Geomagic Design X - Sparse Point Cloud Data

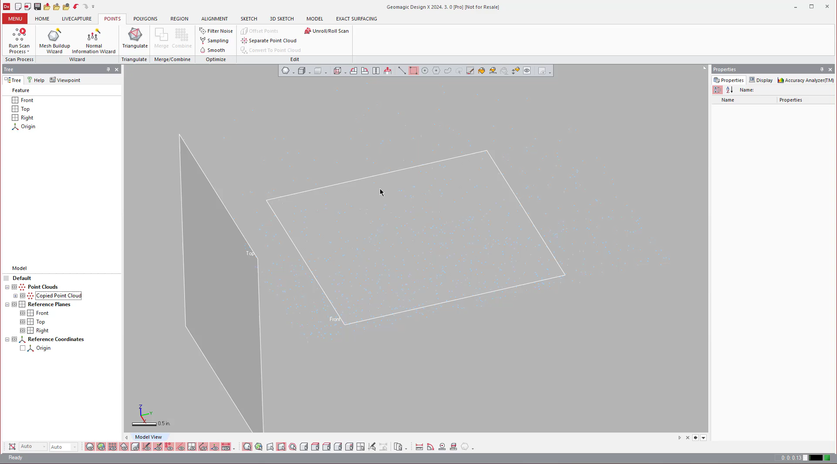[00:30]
data from many times it's not always the case but you see here
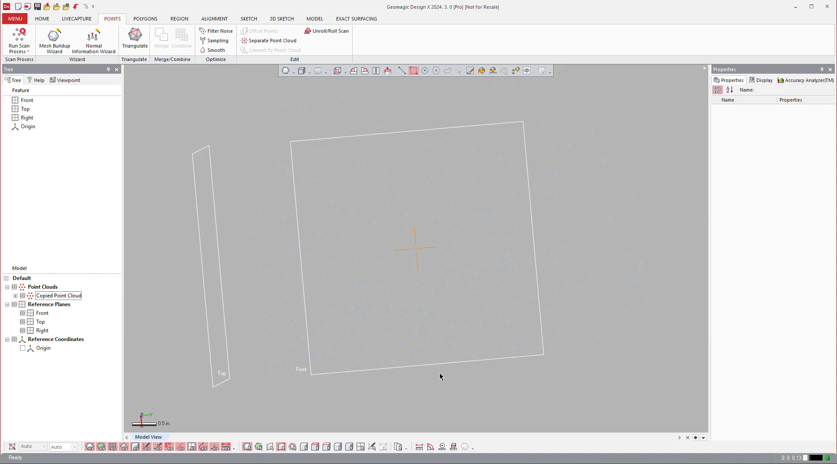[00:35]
one thing that you can do in order to triangulate it because sometimes if you triangulate it with the different algorithms you'll get some mixed results here let me just run this one right so you'll get some
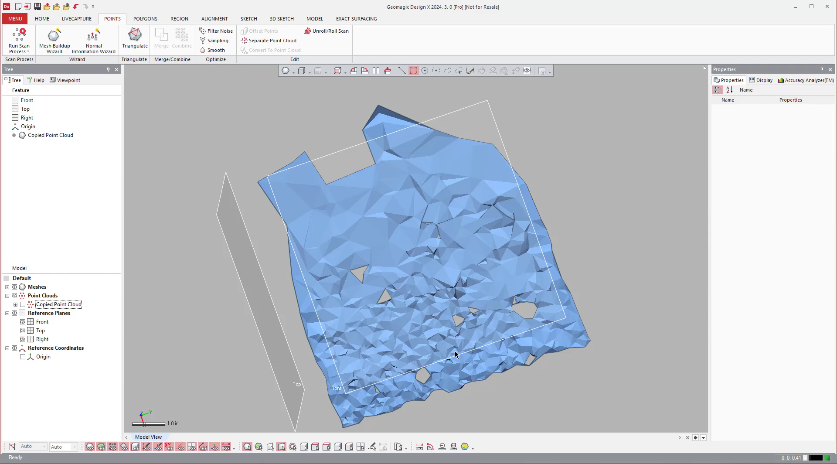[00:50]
mixed results there one thing that I do is you can come over here to 2d
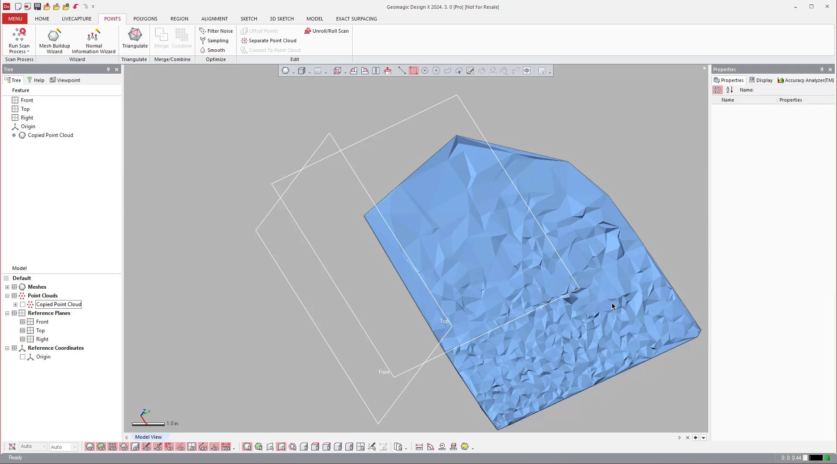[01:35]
together into a surface and then once you have this a lot of times this is with hard probe data where you're taking a hard probe and scrubbing it across a surface so after you do this then you can come over to
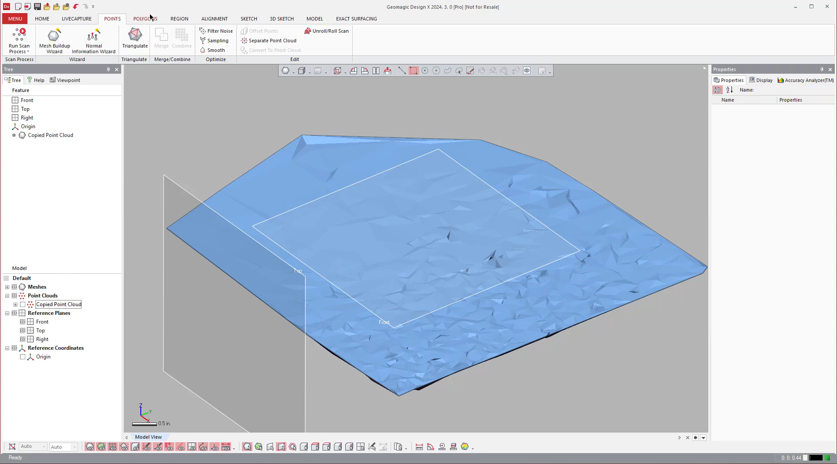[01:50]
polygons and then do like an offset right and we'll just do like 0.125 like that and if I undo it there you go this is longer range
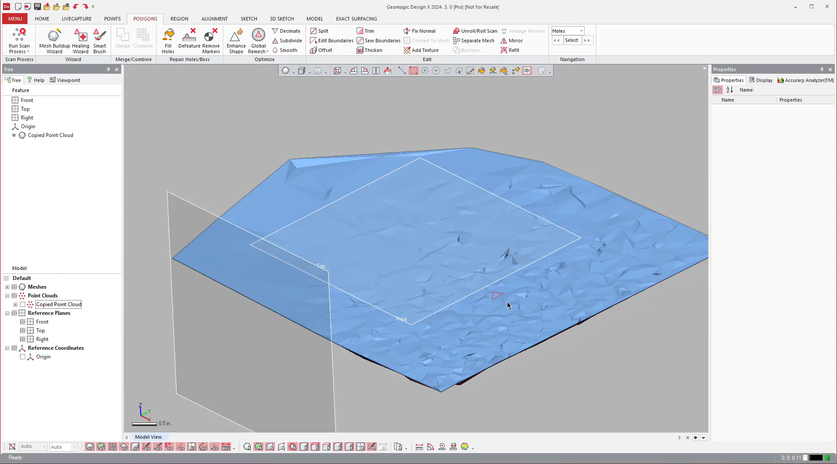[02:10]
data anyway but so that's the concept is using the sparse point cloud with triangulate and
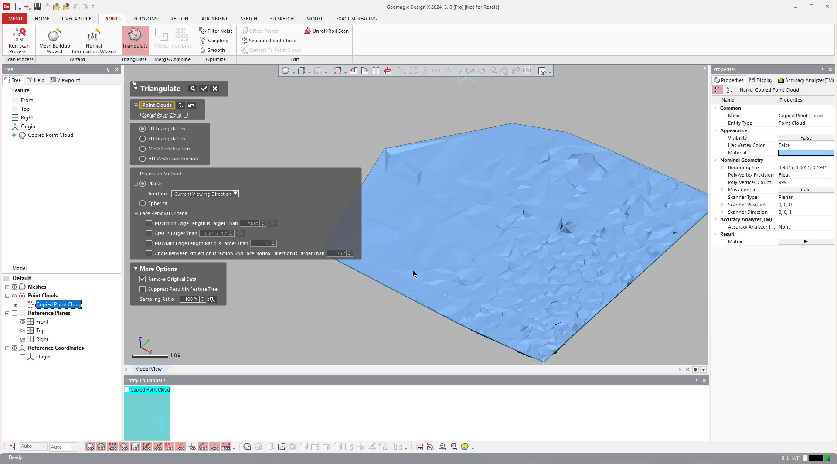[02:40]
with sparse data using a triangulate from a planar orientation helps out a lot and again turning off all of the noise reduction and things like that will help connect it together and make usable
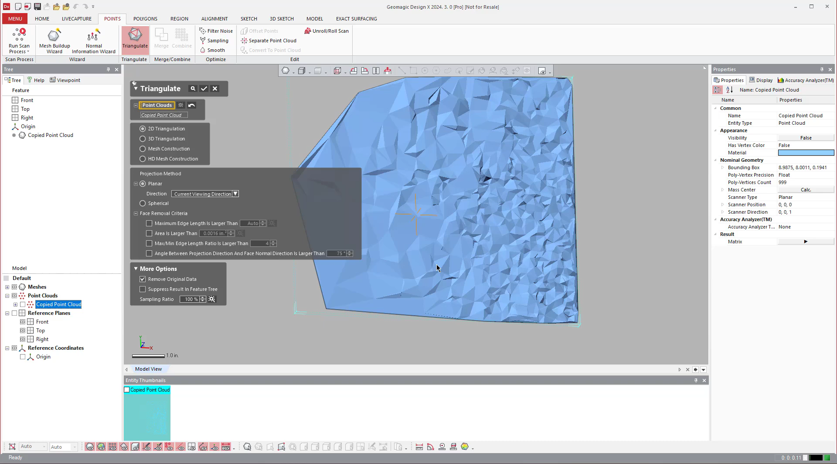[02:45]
information so this is just a little point cloud sparse data tip